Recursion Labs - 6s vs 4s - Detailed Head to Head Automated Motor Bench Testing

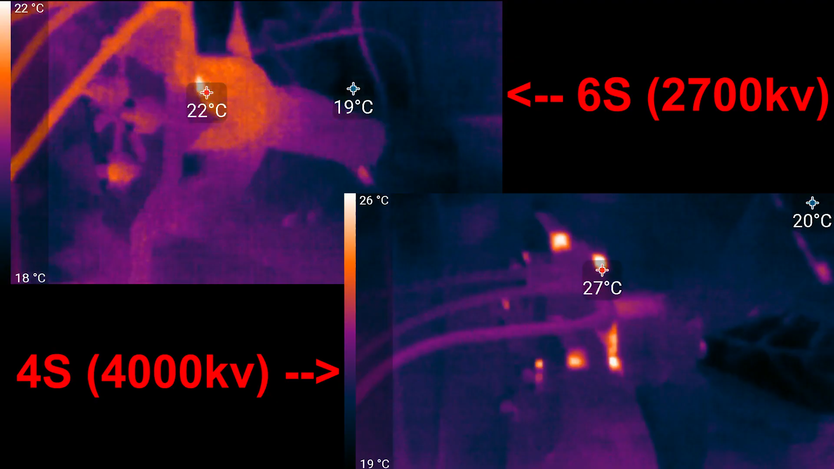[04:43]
Here is a side-by-side view of both motors running under load at half throttle. The 4S motor requires a higher current for the same watts of power. Which increases the heat produced, measured at around 15%.
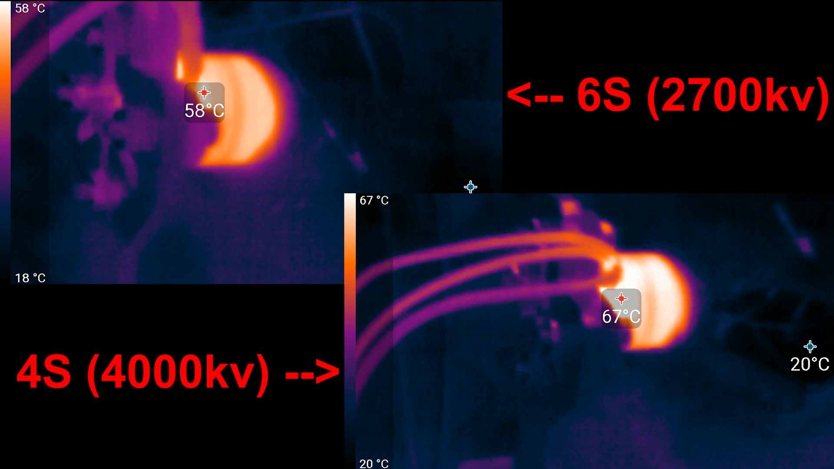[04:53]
Heat creates resistance, causing the voltage to sag. Which means at this point the heat build up will cause the 4S motor to be even less efficient against the 6S motor. So here are the wins for the 6S setup.